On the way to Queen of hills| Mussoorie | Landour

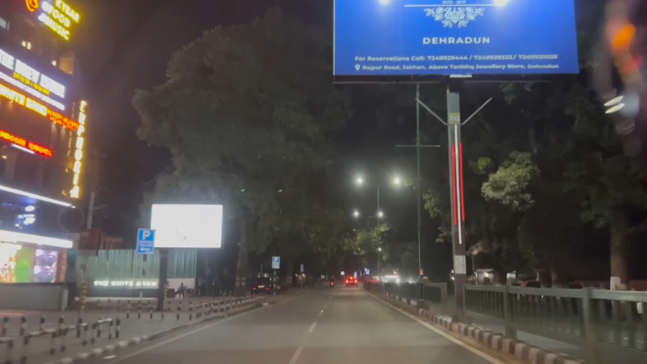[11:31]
सही लग रहा है यह ज़ंग रहा है शेखरा हुआ कॉर्पर
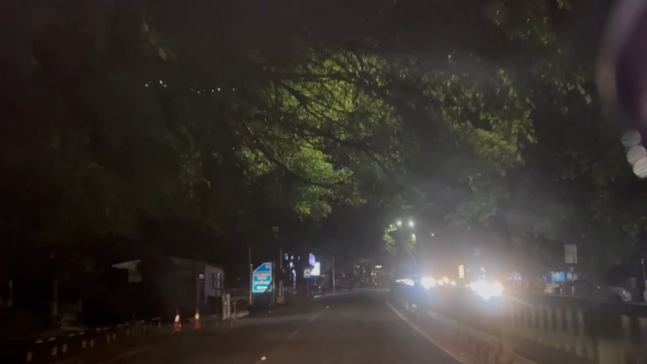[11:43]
अच्छा मन्दब जब दिन में इसको इस्प्लोर करने का तुरा से अलग मचाया गा रात में काफी सही लग आपके वेली वेली टैक का पूए है यहां पर होगा है काफी कुछ होगा है